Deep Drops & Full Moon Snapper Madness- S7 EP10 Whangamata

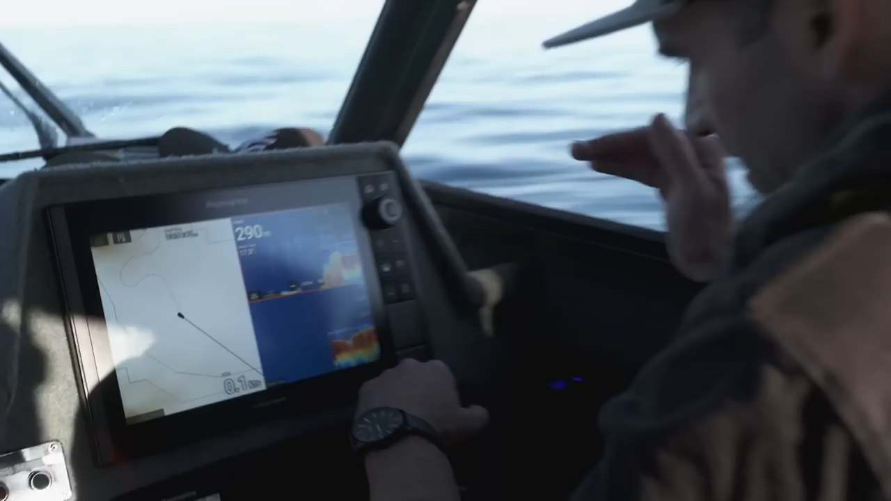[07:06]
It's important to be able to pick up the bottom, but also be able to see any sort of sign nearer the bottom targeting these wreck fish, be it blue-nosed bass or hapuka.
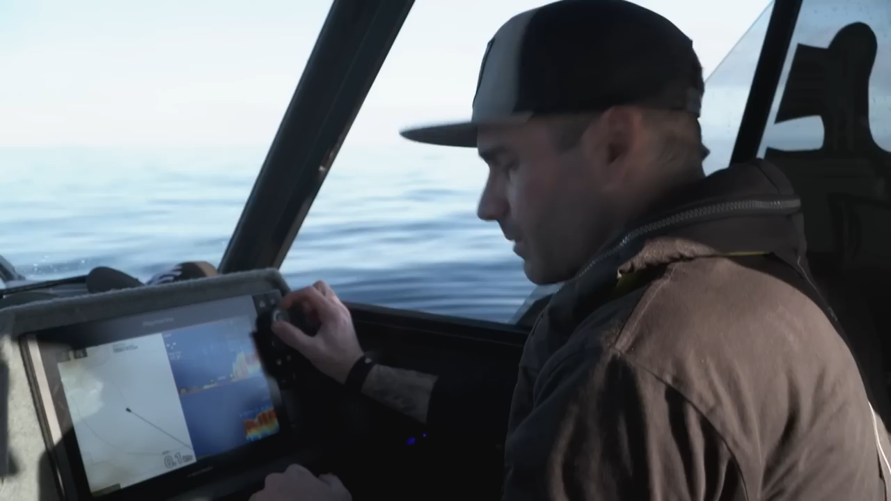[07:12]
That's what we're trying for here, so Meg's gonna drop those baits down, and all going well, that there is our target species.
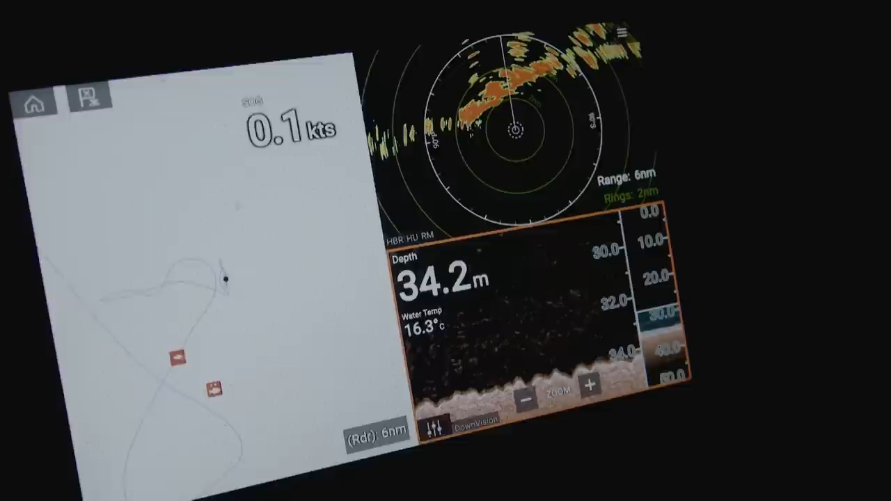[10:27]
On screen: depth 34.2 m, water 16.3°C
By shallows, we're 30 metres, and, uh, gonna run me a small-ish bait. Trevally needs to be of a reasonable size.